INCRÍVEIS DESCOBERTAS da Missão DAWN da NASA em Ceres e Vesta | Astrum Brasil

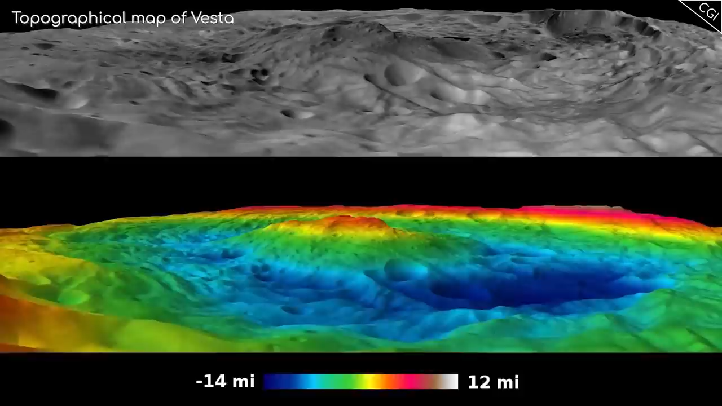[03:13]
Como essas crateras se sobrepuseram, Ria Silvia é a cratera mais recente e,